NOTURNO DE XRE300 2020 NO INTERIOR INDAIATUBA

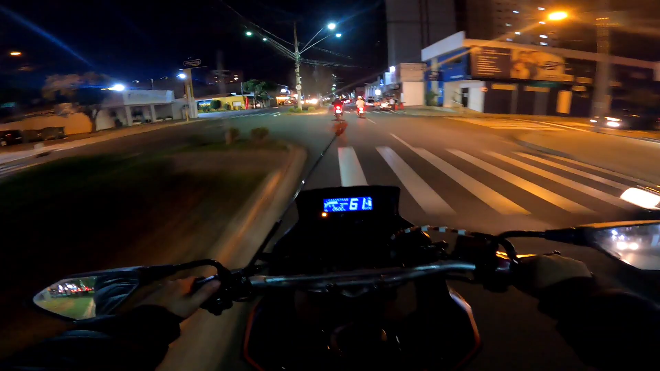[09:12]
Cidade aqui é bonita demais, família. Olha de noite, vários comércios.